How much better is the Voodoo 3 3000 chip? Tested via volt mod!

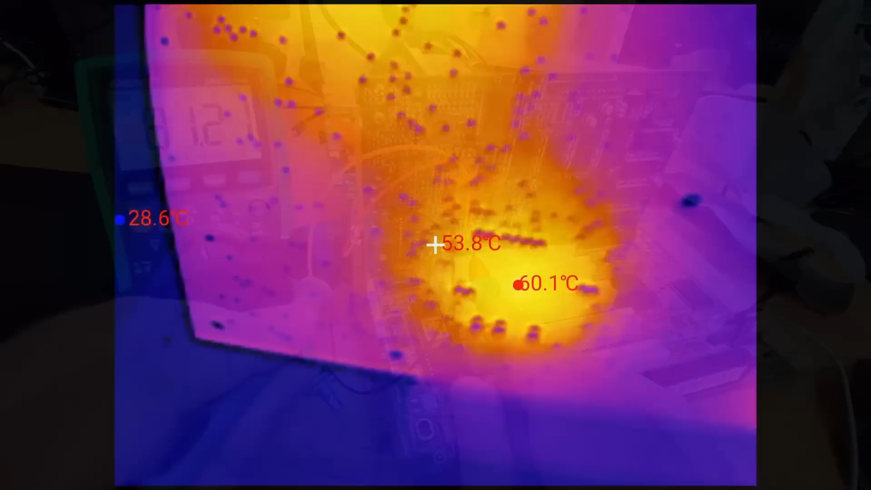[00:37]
On screen: spot 53.8°C, min 28.6°C
we will determine the lowest temperature level the card can operate at and have a look at the temperature.
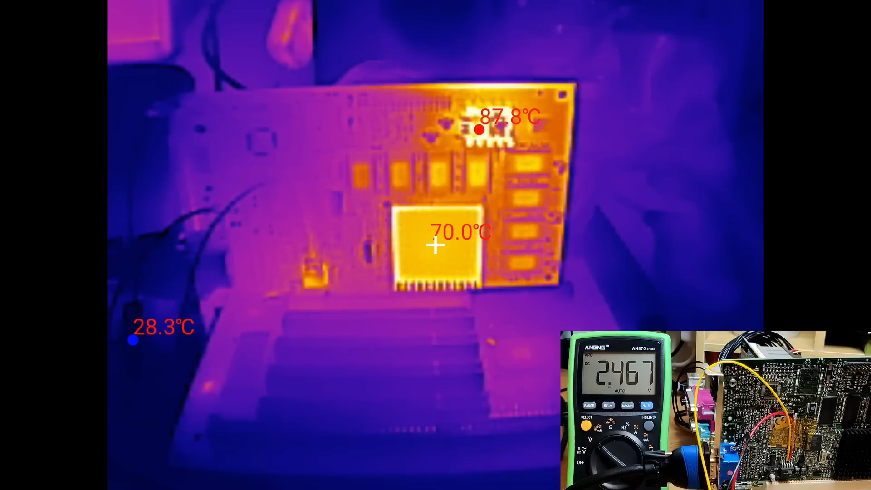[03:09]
On screen: spot 70.0°C, max 87.8°C
The stock card would operate at 2.6V. A passively cooled Voodoo 3-2000 overclocked to the level of a Voodoo 3-3000 suddenly seems to be a very bad idea.
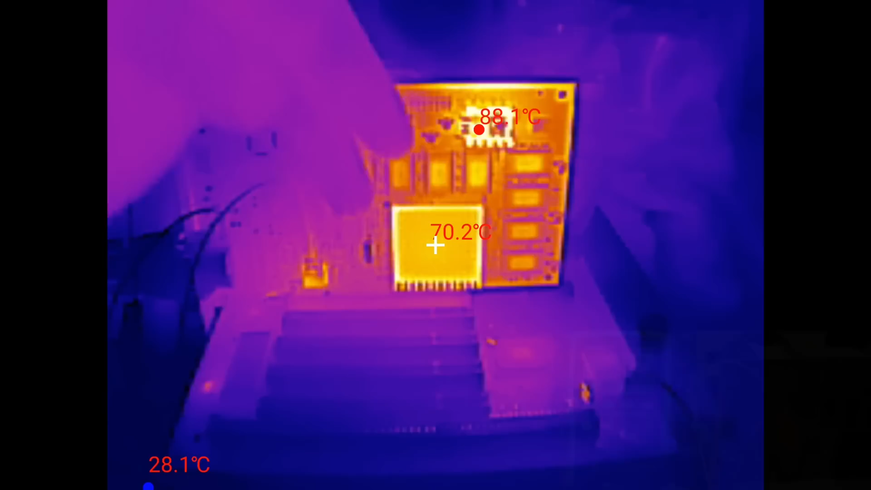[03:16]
On screen: spot 70.2°C, max 88.1°C, min 28.1°C
At this point I stopped this experiment.
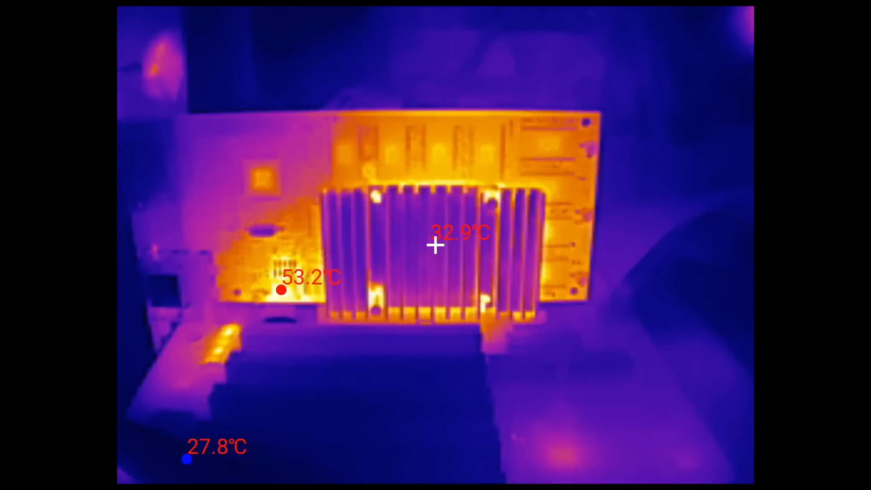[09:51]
On screen: spot 32.9°C, min 27.8°C
The aluminum heatsink is not picked up by the thermal camera. Aluminum, glass and shiny surfaces exhibit this behavior.
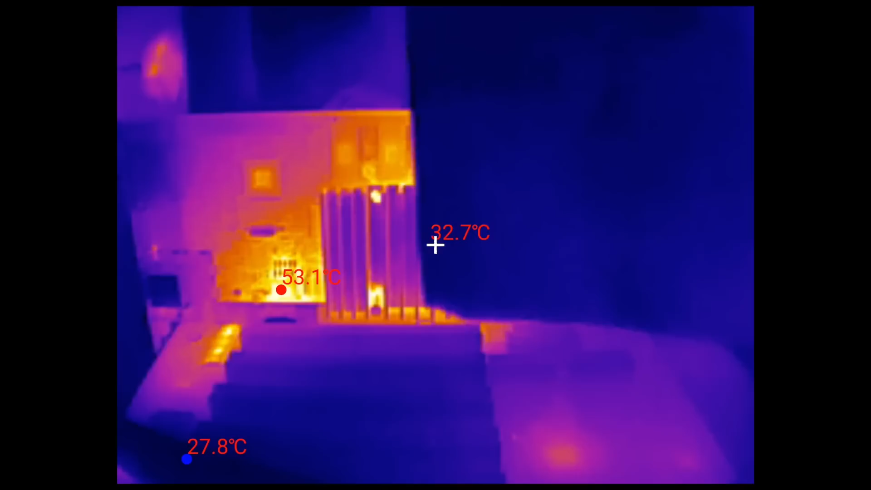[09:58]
On screen: spot 32.7°C, max 53.1°C, min 27.8°C
Once I place a tissue over the heatsink, I can make it visible.
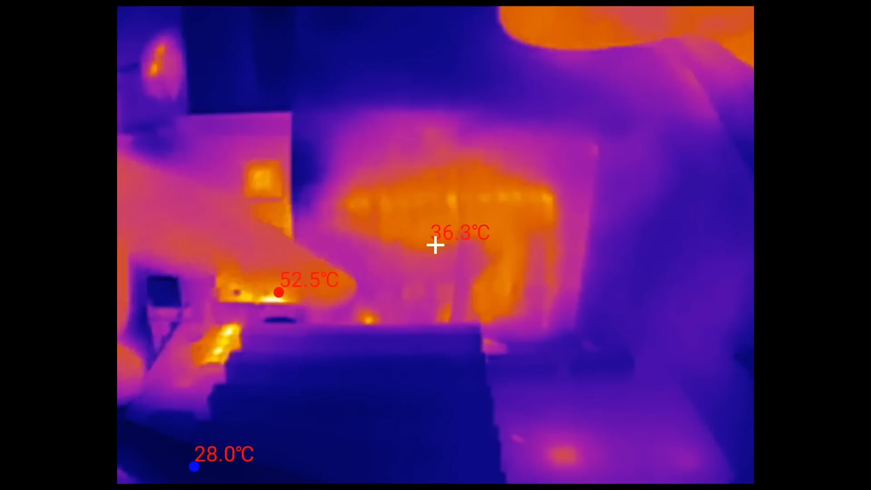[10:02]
On screen: max 52.5°C, min 28.0°C
Obviously, the readings are not accurate using this method. Therefore, I am sorry for not having a lot of thermal video clips this time.